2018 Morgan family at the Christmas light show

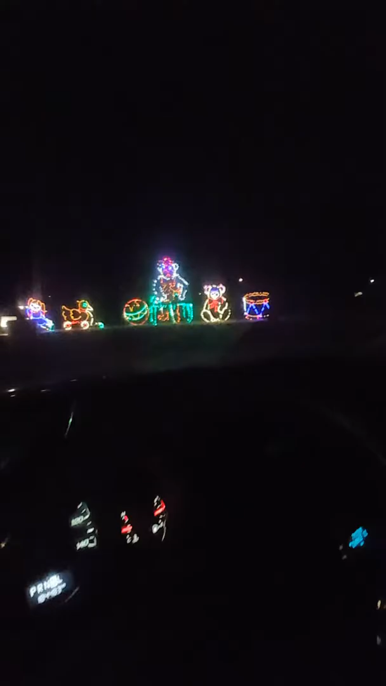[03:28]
Look, the bears. Looks like bears. That looks like Satan! And that guy in the box!
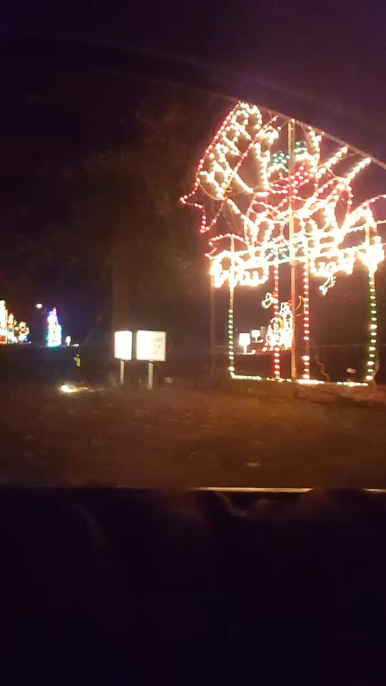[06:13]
Look at that teddy bear! We have to start thinking... Oh, that's a baby Omega Roger! We're almost done! Oh, my God, that's what I'm looking for. Oh, my God! I'm so excited! It's a biggie!